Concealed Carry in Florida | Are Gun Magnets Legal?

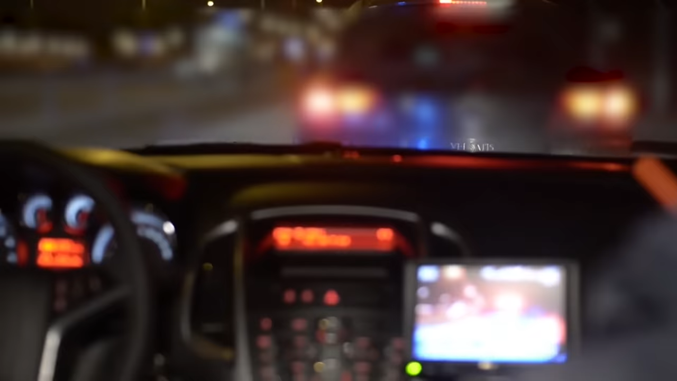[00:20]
The police lights come on and you're being pulled over because the officer believes that your window tint is too dark. But that's news to you because you bought the car this way.